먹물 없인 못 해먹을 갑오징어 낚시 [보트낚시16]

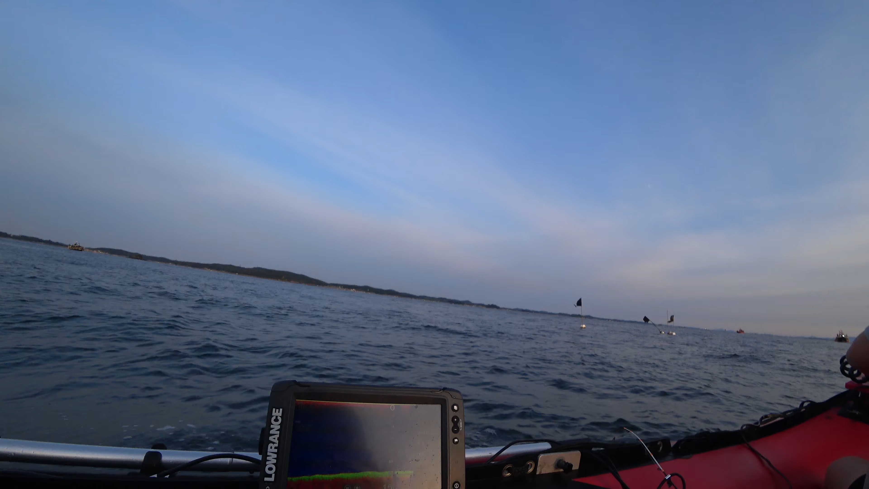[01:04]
11m. 아, 요 정도면은 그거, 이거 그냥 뽕돌 적었을 거 같네. 아, 이게 올라온다.
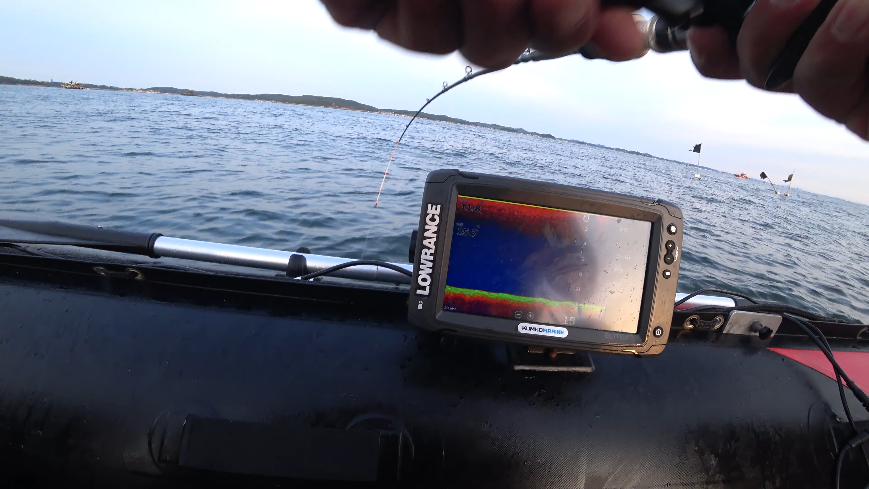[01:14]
이게 낮은 데로 가야 돼, 낮은 데로. 이 저기 너무 17m 할 건데, 약간 너무 깊어, 18m. 어? 갑오징어. 우와! 와, 난리다, 나. 와, 씨. 난리겠는데.